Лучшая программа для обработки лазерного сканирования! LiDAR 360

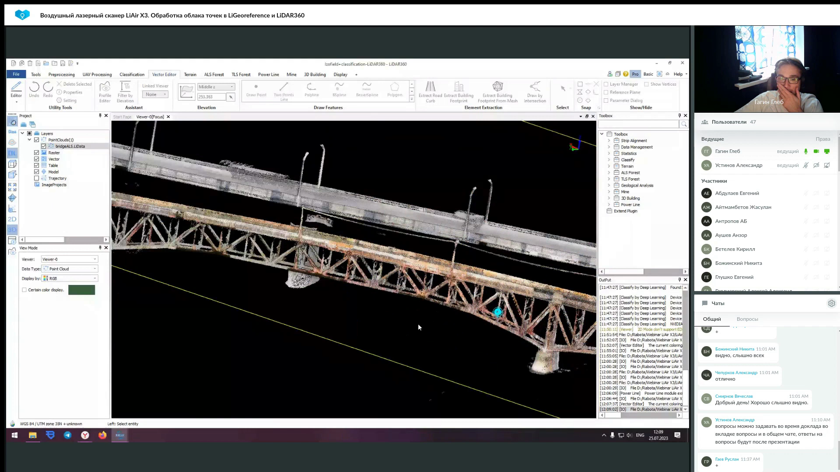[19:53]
То есть, у вас получается не только какая-то плоскость сверху,
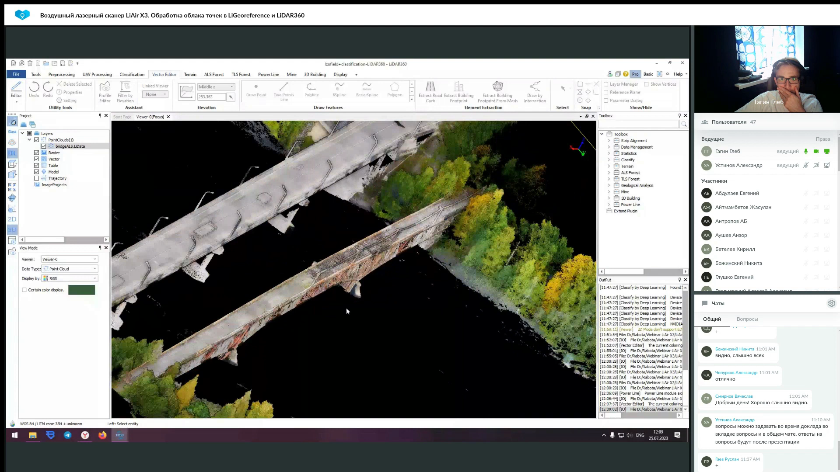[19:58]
но и можно облететь таким образом,
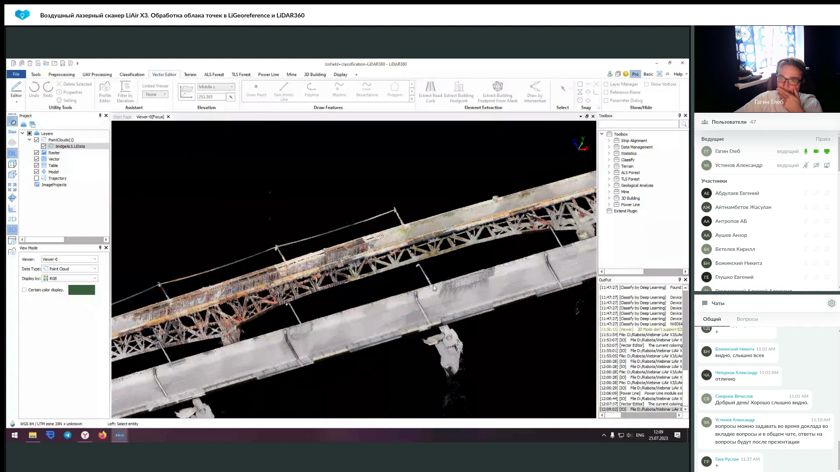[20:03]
чтобы отсканировать его несущие конструкции. По основным материалам, в принципе, вот сейчас как с лесом закончу, это будет все.
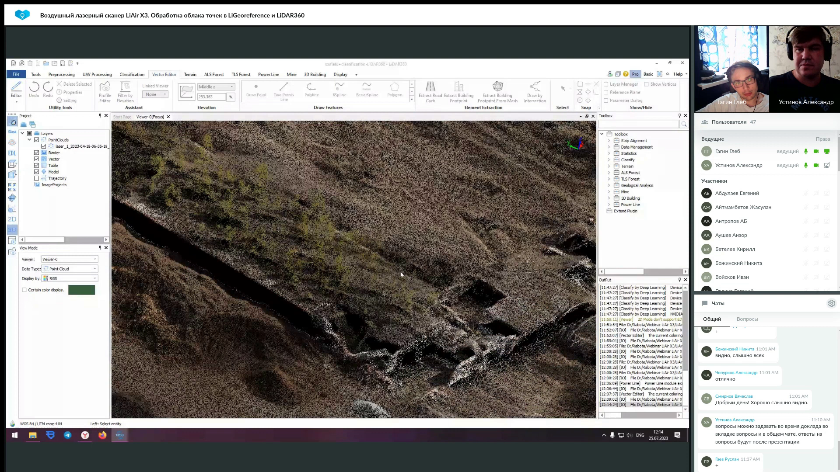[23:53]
И вот здесь мы можем видеть, как это все организовано. То есть у нас к каждому облаку присвоено ID. Ну, вообще не к каждому облаку, к каждому дереву, конечно.
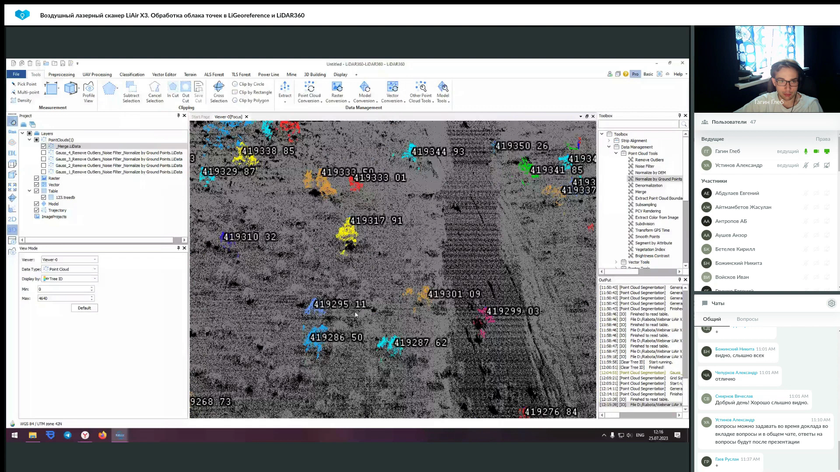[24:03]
И у нас формируется таблица.
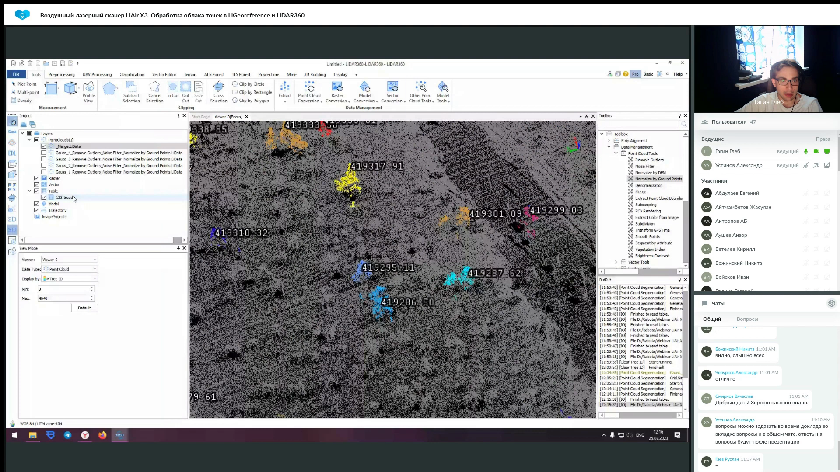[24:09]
Таблицу можно открыть и посмотреть в ней данные.
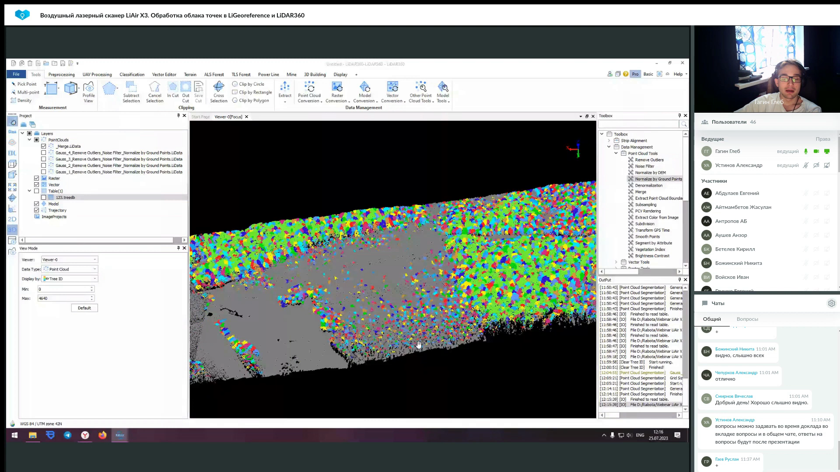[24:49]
мы получаем данные со стволами, поэтому у нас во вкладке TLS есть возможность выбора между типами поиска этих деревьев. То есть мы можем искать как по сечению, так и автоматическим алгоритмам по поиску возвышения от земли. А во вкладке ILS есть только автоматическая сегментация, которая определяет просто кроны и уже их определяет как отдельное дерево. То есть здесь один метод поиска деревьев.
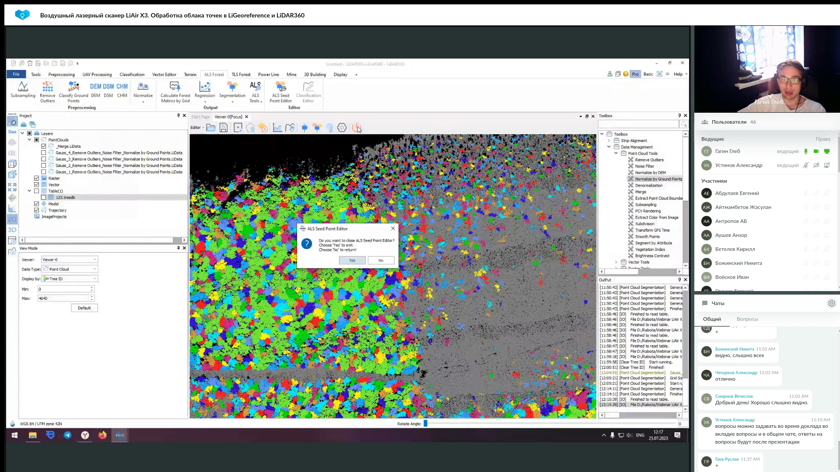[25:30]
Но также есть seedpoint editor, который позволяет там редактировать ваш уже имеющийся файл в каком-то том или ином виде. То есть там удалить ненужное что-то, либо определить нужное при нахождении ошибок и так далее. Отметка по верхней точке крон деревьев есть? Да, по идее это есть.
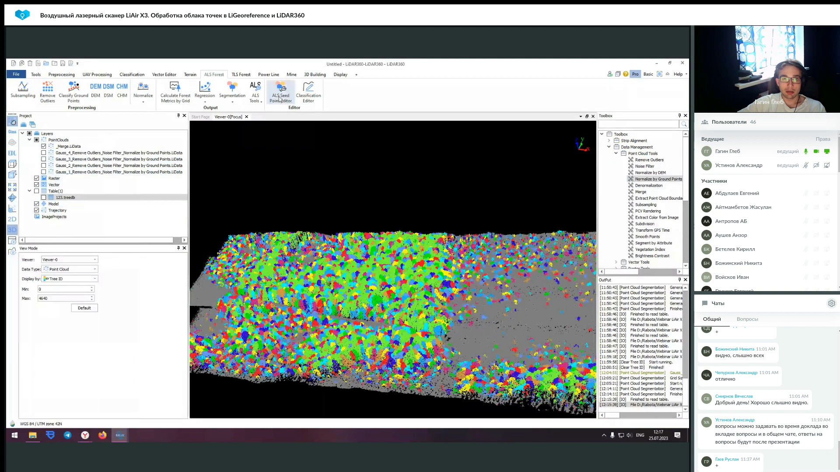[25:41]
Вот, 3Height. Высота дерева, она как раз... Дерево, в общем, определяется в этих алгоритмах с помощью... Ну, то есть ее макушка, ну то есть самая верхняя точка, это будет начало дерева считаться. И таким образом 3PostZ и 3Height это одни и те же значения, только укругленные друг относительно друга. То есть здесь там до одного знака, здесь там до двух-трех.
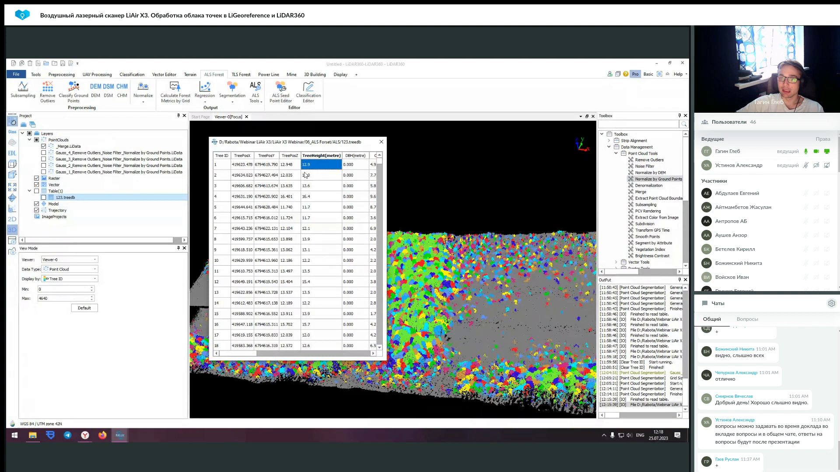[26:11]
И как раз это является отметкой макушки здания в этом дереве. Как раз кроной и является им.
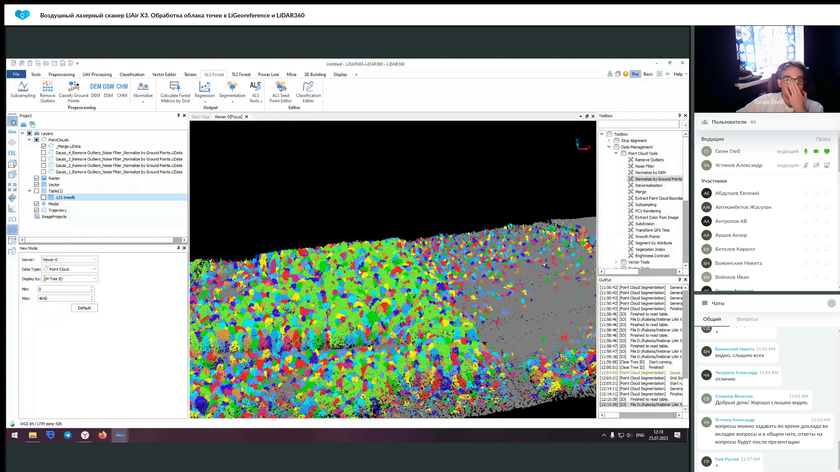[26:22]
В принципе, могу еще показать какие-то возможности самого LiDAR, то есть уже по инструментам пройдясь просто.